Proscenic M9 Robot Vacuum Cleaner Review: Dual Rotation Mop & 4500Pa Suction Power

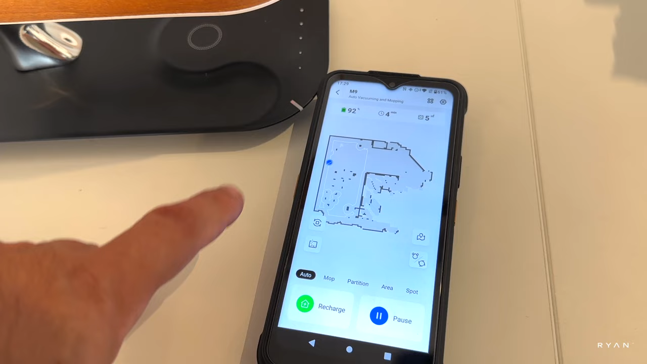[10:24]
to map the old house let the robot return home so the map can be saved if you don't do that
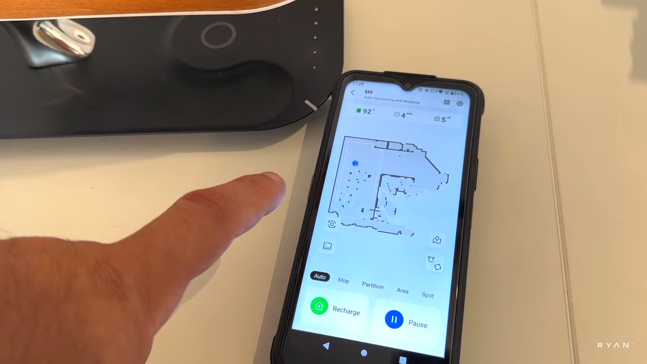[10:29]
you won't save the map so it starts over every single time let me just show
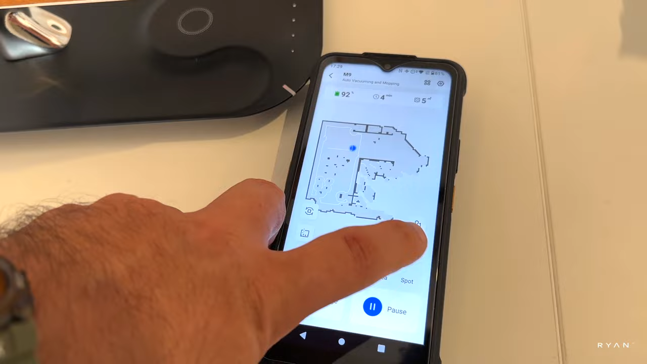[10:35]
you here you got different suction power modes and water flow so no
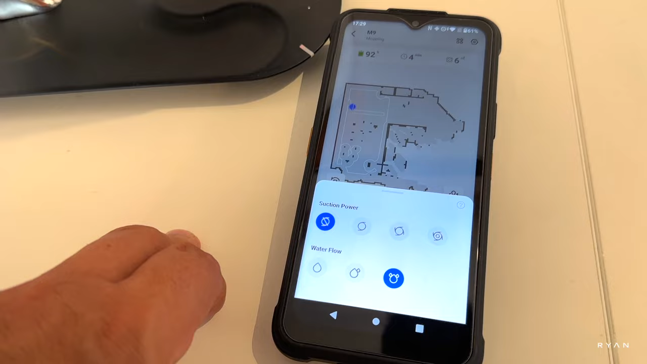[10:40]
suction and got three levels so all the way to the max medium same with the
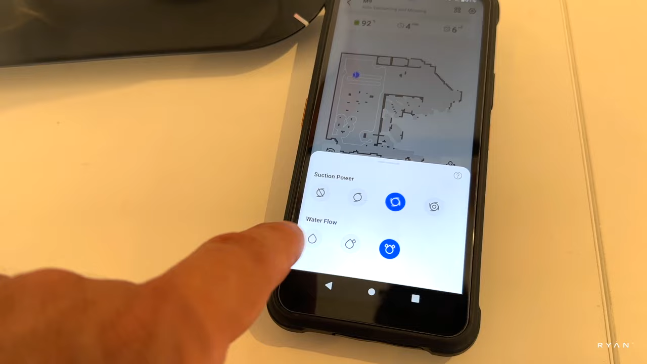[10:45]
water flow so got three levels yeah guys look at that
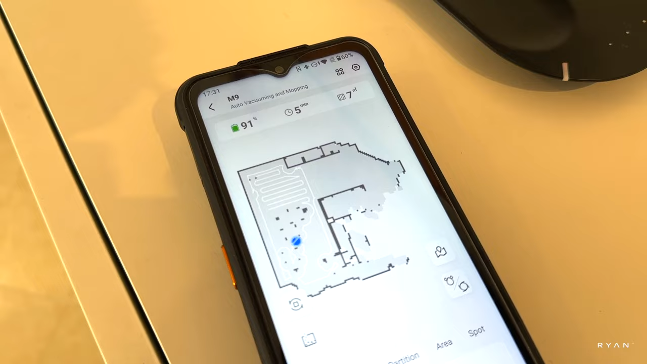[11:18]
this is the table bit with all the legs from the chairs and
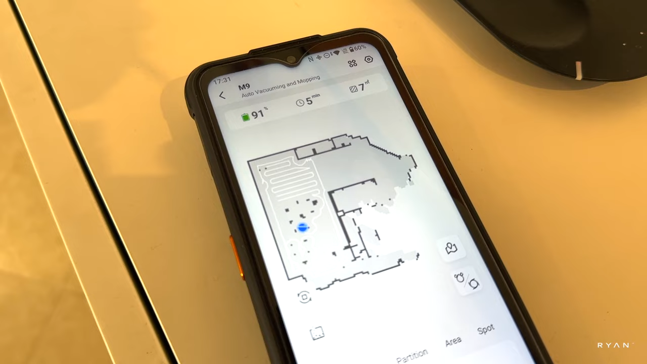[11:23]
the table itself yeah corner sofa there it's mapping this um